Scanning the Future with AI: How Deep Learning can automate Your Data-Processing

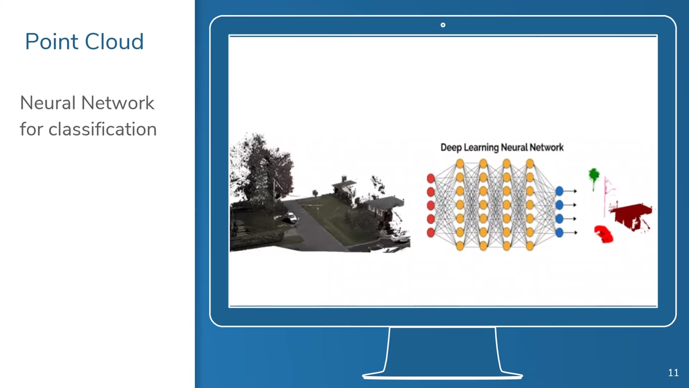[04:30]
Plus, our software is always improving because whenever you use Vision LiDAR, you are helping to improve our algorithms and our ability to interpret LiDAR data.
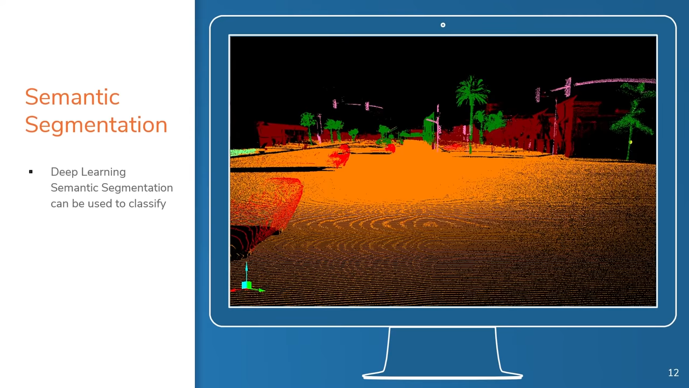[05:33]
Different equipment can yield different looking data, so you may need to develop separate trained models to interpret the point clouds produced by different devices, whether they be handheld, vehicle mounted, or airborne.
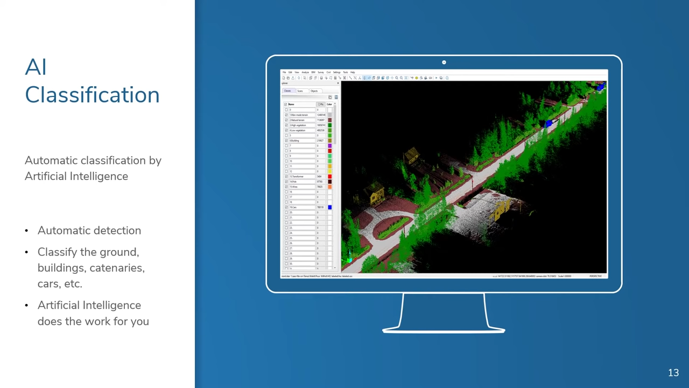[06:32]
GeoPlus's Vision LiDAR software puts the power and versatility of deep learning into your own hands, so you can get the maximum benefit for your business through your own customized trained model. You won't have to tailor your data to conform to some preset standard. Instead, you can tailor the trained model to your data.
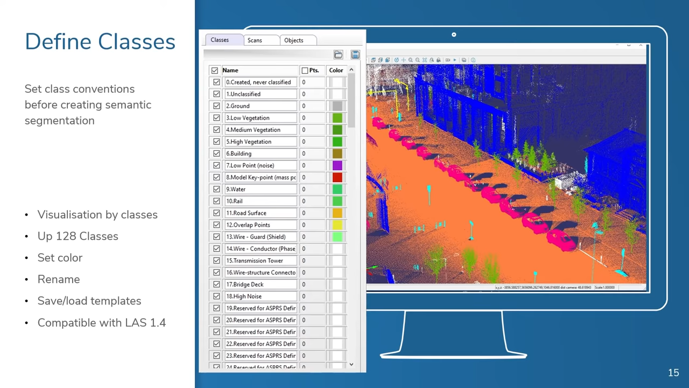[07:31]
apply color, etc., so that you can visualize the classes in your model however you like. Of course, we have different presets available to help you differentiate your classes within your point clouds when viewing them in our software.
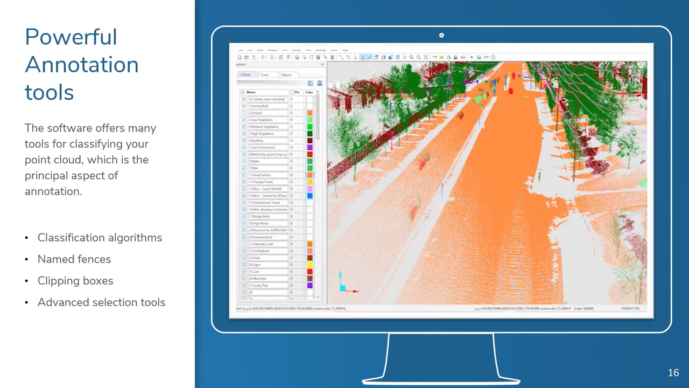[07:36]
Once you've defined your classes and renamed them in added color, you're ready to move forward. Different job types require different types of classification, so it's important to use a classification system that is relevant for the type of job you are working on. For example, if you're working on an outdoor project, you would have different class names than if you were working on an indoor project. And if you're doing airborne survey work, you probably need less precision than you would in a terrestrial job.
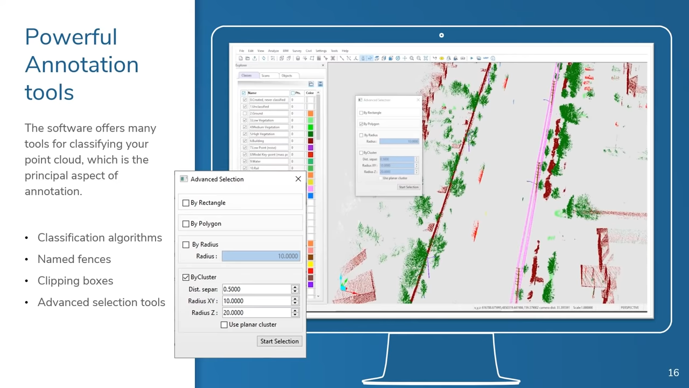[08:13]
With our intelligence selection tools, you can easily classify the ground and other data features common to aerial scans. For some classifications, you can use algorithms that we have already provided to expedite your work.